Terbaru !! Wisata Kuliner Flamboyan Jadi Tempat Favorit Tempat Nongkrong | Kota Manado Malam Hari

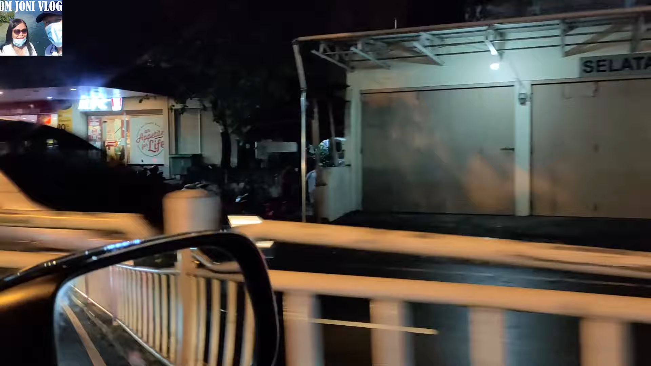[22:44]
Anda mau ke sini Silahkan Belanja di sini Ya Di Multimart Ranotana Teman-teman
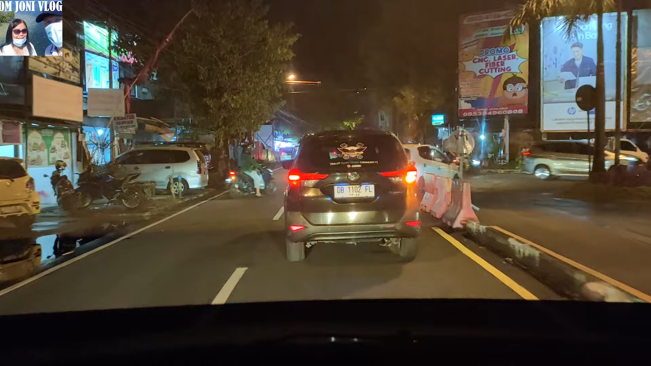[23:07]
Dan tidak bisa Langsung Balik kanan Di sini ya Itu dilarang Teman-teman Jadi harus Belok
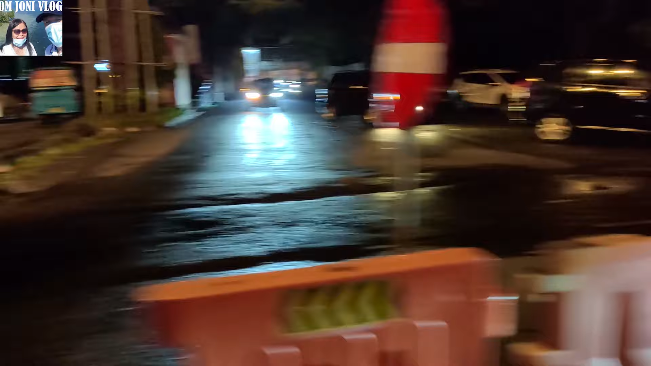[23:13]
kanan dulu ya Ini ke Winangun ya Teman-teman Ke
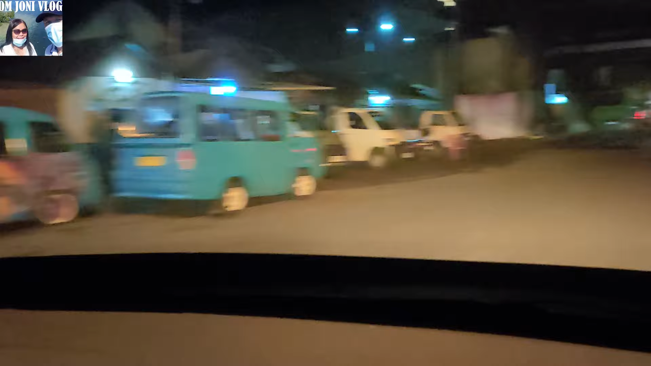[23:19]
Winelen Bisa ke Temohon ya Teman-teman Dan ini dia Dari stadion Kelambat Om Jony akan Belok kanan lagi ya Balik kanan ya Teman-teman ini Belok kanan Dan balik kanan Nah itu stadion Kelaba Teman-teman Nah Jadi balik kanan ya Dari sini Teman-teman
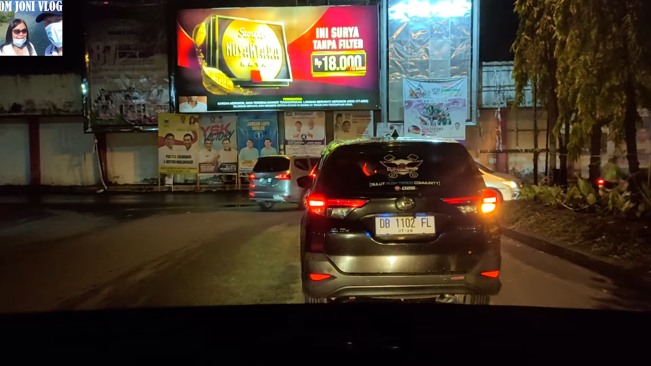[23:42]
Berjalan kita Lumayan lama ya Teman-teman Ya Keliling dari Jalan Bewe Lapian Yang ada di Tikala ya Ke jalan Subirman
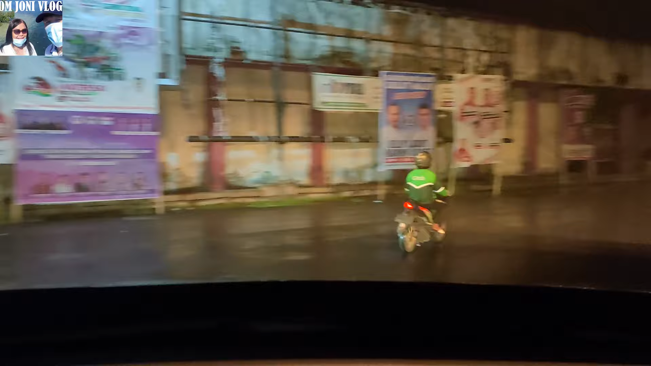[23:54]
Kemudian jalan Samratulangi Ini dia teman-teman Nah di depan Di sebelah kiri itu Adalah Grand
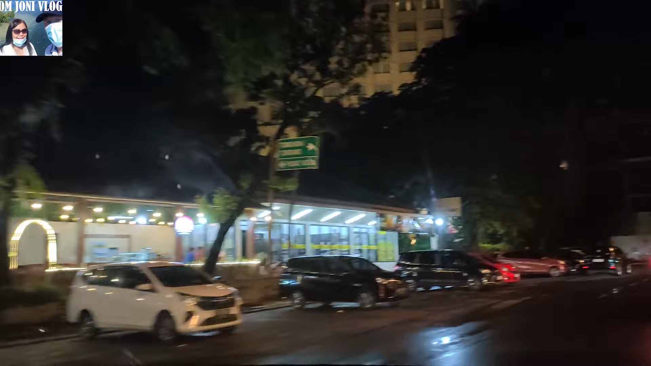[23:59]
Puri Hotel ya Mungkin anda belum Tahu ya Om Jony sampaikan Buat teman-teman Ini pintu masuk Grand Puri Hotel Ya Itu depannya teman-teman
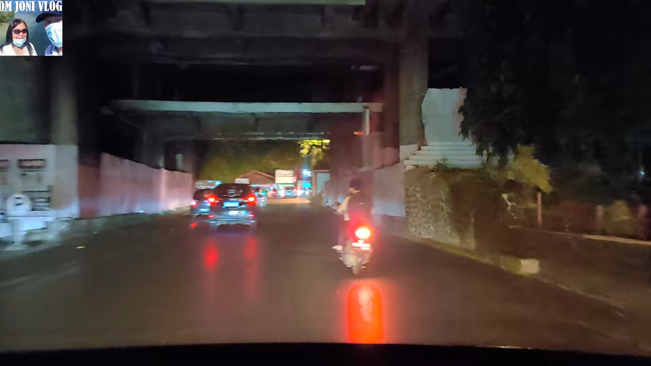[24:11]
Oke Kita Kembali lagi Ke jalan Samratulangi Ya Seperti ini Suasananya Ya Kita belok Kiri teman-teman ya
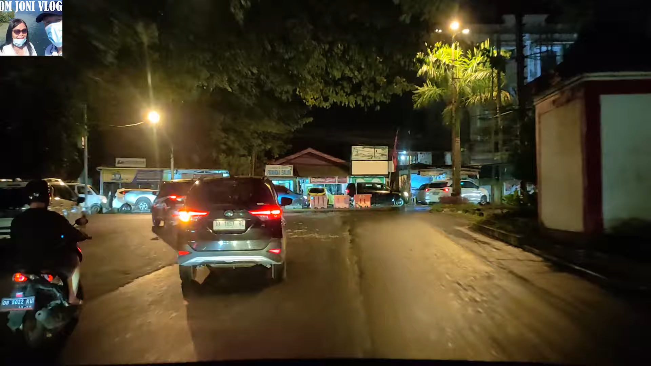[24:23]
Ya Ini dia Dan kita Dan kita akan Menelusuri ya Kawasan Kuliner Yang ada di Sekitar SMA Negeri 1 Dan SMK Negeri 1 Di sekitar itu ya Jalan apa Kawasan kuliner apa ya Flamboyan Atau apa ya Om Jony Di infokan oleh Subscriber Om Jony Ya
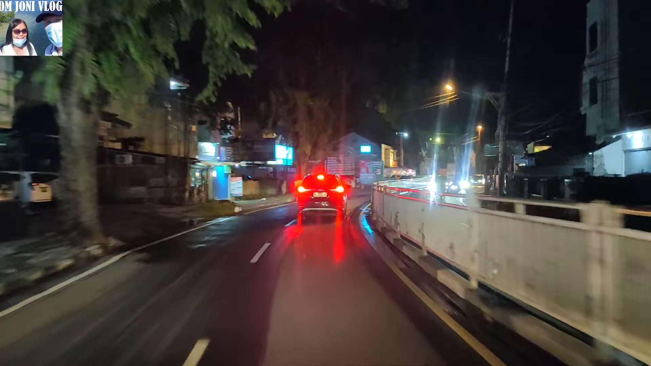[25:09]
Manado ya Ya Bisa Ikut ya Review Seperti yang Om Jony Lakukan ini Teman-teman Jalan Malam ya Hehehe Ikut seperti Om Jony
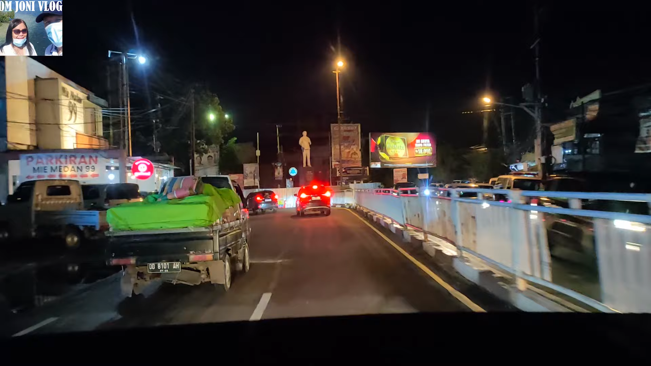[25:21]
Rute Om Jony ya Nah itu Patung Doktor Samratulangi Di sebelah kanan Dan kita akan Ke kiri Teman-teman ya Belok kiri Ini dia Jalan Betes Maksudnya Inilah Dia Jalan Betes Da Teman-teman Wow Oke Kita masih Di jalan Betes Dan Om Jony Akan belok kanan ya Nah kita akan Belok kanan ya Ke kawasan Kuliner Disini ya
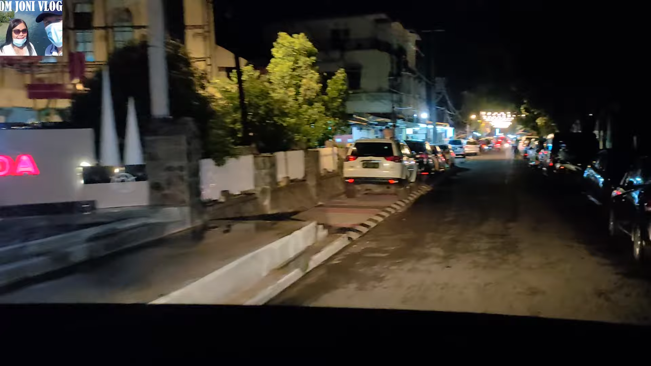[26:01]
Wow keren Ini dia Kawasan Kuliner Yang ada Di sekitar
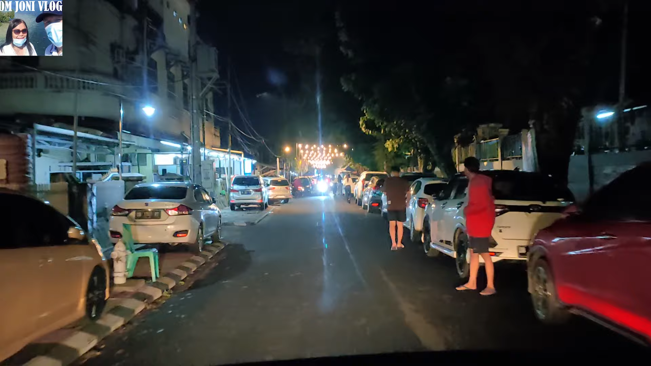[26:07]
SMA Negeri 1 SMK Negeri 1
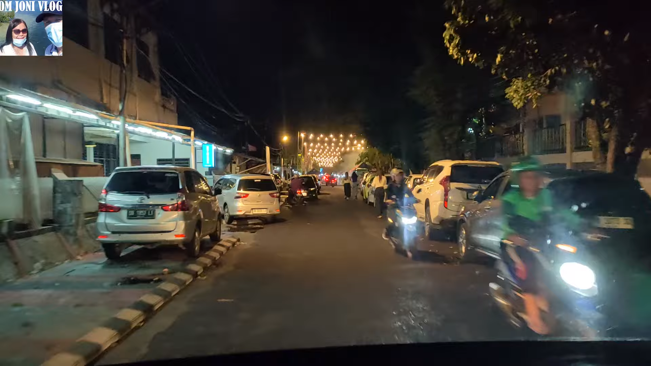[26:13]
Seperti ini Mudah-mudahan Tidak begitu Macet Teman-teman Wow keren Mantap teman-teman Om Jony Jangan buka kaca Jadi Di parkir Kiri
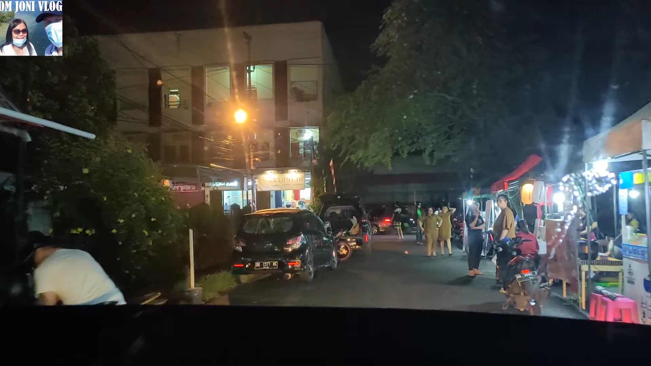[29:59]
Kawasan ini Om Duni Baru Tahu ya Ya Ini dia Teman-teman Om Duni Akan Belok Kanan Belok Kanan
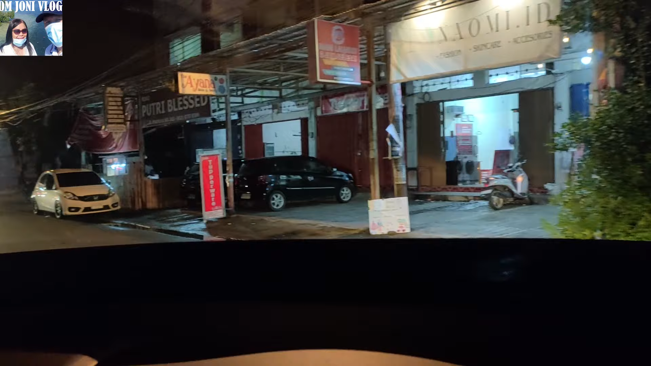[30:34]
Nah Coba Om Duni Di sini ya Ini Sebenarnya Kawasan Kuliner Apa Paling tidak Om Duni Perlihatkan Buat Teman-teman Ini apa Namanya Om Duni Tidak Akan Masuk Ke Kios Kios Atau Warung
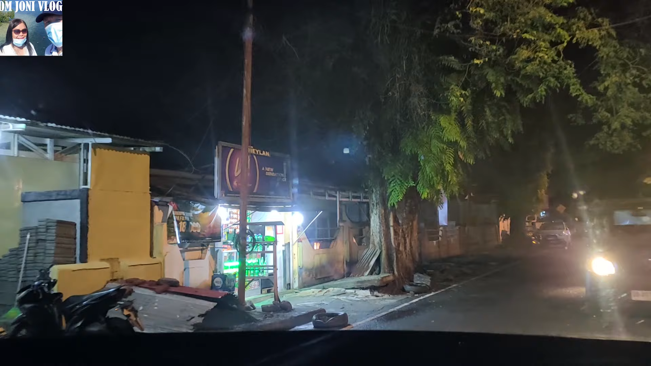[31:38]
Teman-teman Jadi Seperti itu Jadi Itu adalah Kawasan Kulinar Flamboyan Di Saryo Kota Baru Om Joni Sebenarnya Tidak Mau Ke Artinya Om Joni Tidak Full Untuk Mereview Kawasan Itu Nanti Suatu Saat Ada Waktu Om Joni Akan Review Ya Cuma Ini Om Joni Akan Keliling Tadi Menuju Ke Kawasan Jalan Betesda Dan Om Joni Sempat Melihat Ada Kawasan Itu Ya Om Joni Masuk Oke
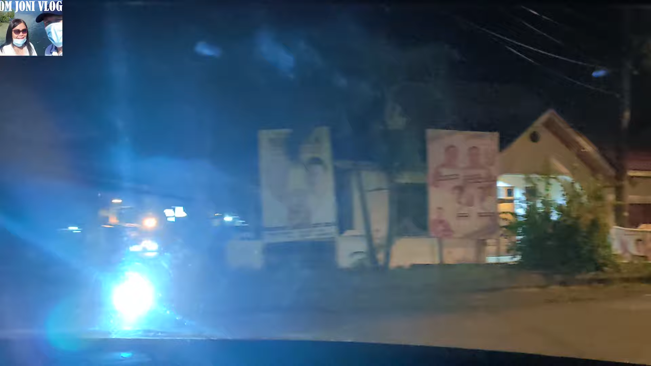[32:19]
Betesda Jadi Om Joni Putar Lagi Menuju Jalan Betesda Ini Karena Sudah Masuk Ke
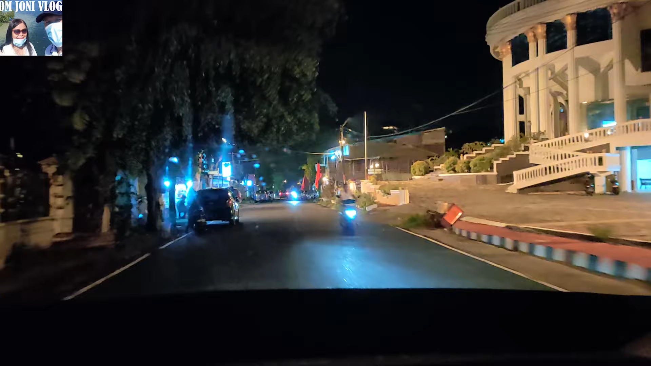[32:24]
Kawasan Sari Kota Baru Di Pemukiman Om Joni Akan Cari Jalan Menuju Ke Jalan Utama Betesda Lagi Oke Coba Om Joni Akan Ikut Jalan Ahmad Yani Kemudian Om Joni Akan Menuju Ke Jalan Betesda Lagi Nah
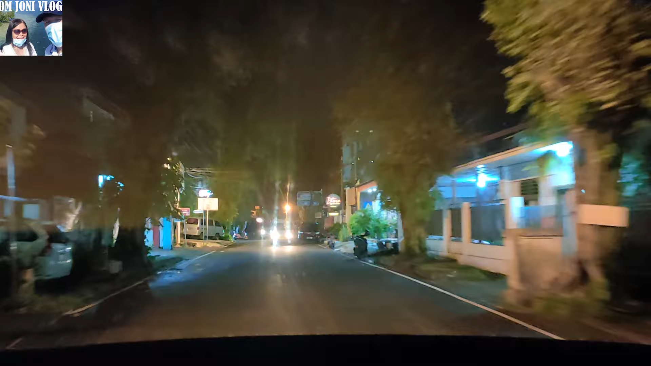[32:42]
Ini Teman-teman Sudah Di Jalan Ahmad Yani Dan Om Joni Akan Belok Kiri Dari Sini Menuju Ke Jalan Betesda Seperti Dari Awal Tadi Om Joni Akan Coba Keliling Melalui Jalan Samratulangi Kemudian Jalan Betesda Dan Sempat Om Joni Sehingga Sebentar Di
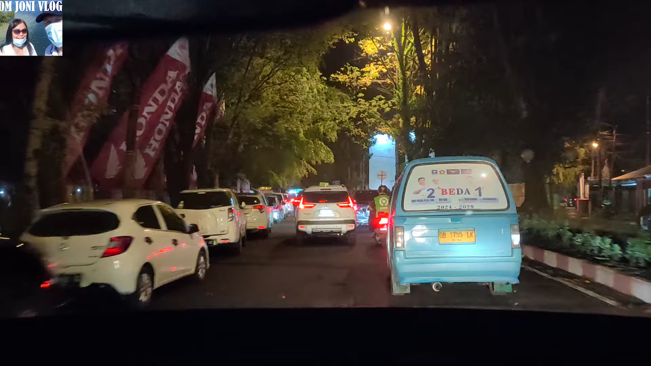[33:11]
Kawasan Kuliner Flamboyan Ternyata Rame Ya Padahal Ini Baru Hari Selasa Jadi Om Joni Lurus Ini Jalan Ahmad Yani Ini Om Joni Lurus Menuju Ke Jalan Betesda Masuk Lagi Pemukiman Sari Kota Baru
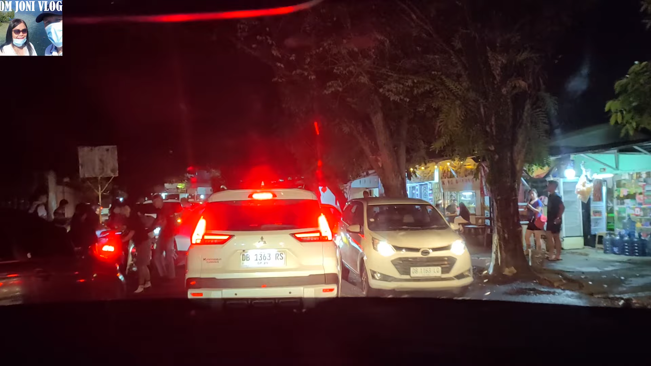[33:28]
Oke Teman-teman Akhirnya Kita Tiba Di
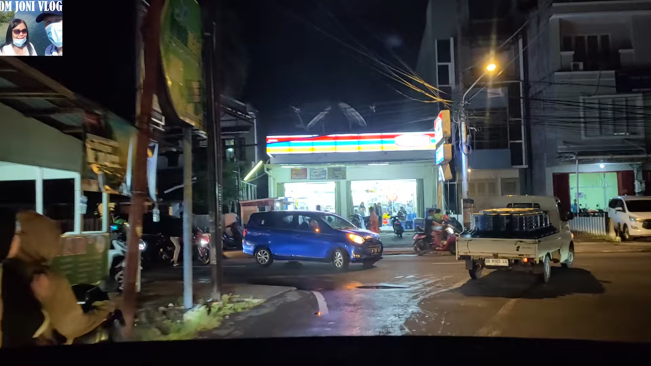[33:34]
Jalan Betesda Lagi Dari Jalan Kembang Ini Kita
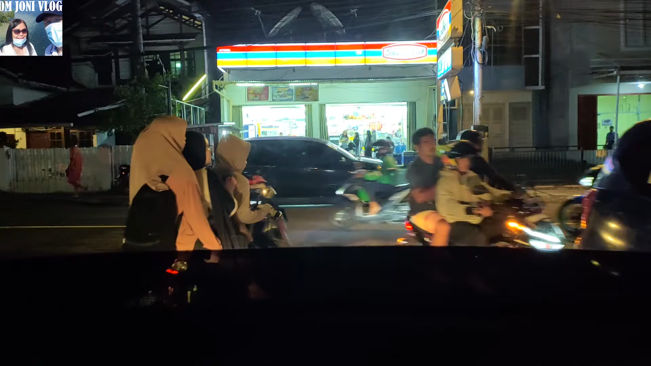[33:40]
Akan Belok Kanan Menelusuri Lagi Jalan Betesda Ini
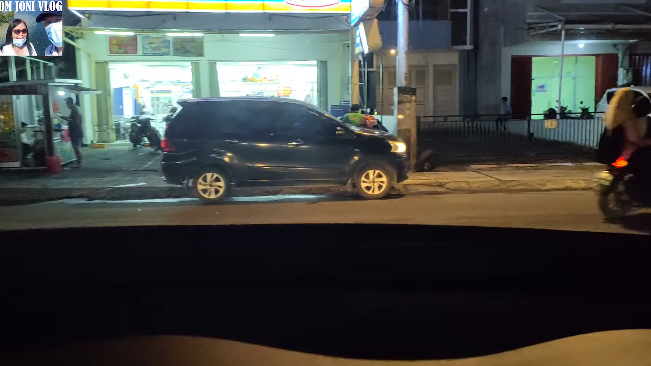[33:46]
Dia Jalan Betesda Teman-teman Wow Setelah Om Joni
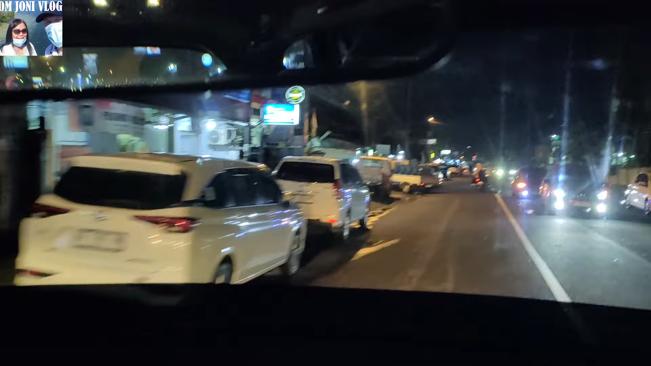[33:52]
Keliling Lagi Di Kawasan Kuliner Flamboyan Di Kawasan Sari Kota Baru